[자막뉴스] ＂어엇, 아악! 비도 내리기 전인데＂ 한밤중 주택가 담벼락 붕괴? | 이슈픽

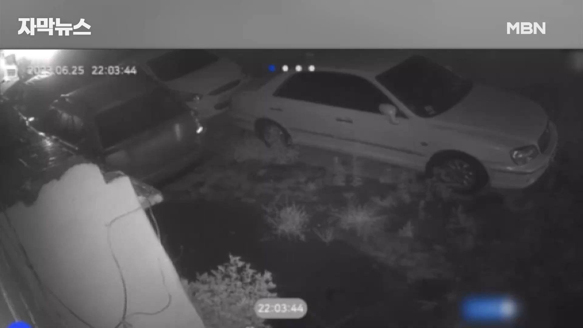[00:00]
주차된 흰색 승용차가 심하게 흔들리더니 골목 전체가 뿌연 흙먼지로 뒤덮입니다. 잠시 후 놀란 주민들이 뛰쳐나오고 소방차가 현장에 도착합니다. 골목길에 있는 5m 높이 벽면이 폭탄을 맞은 듯 무너졌습니다.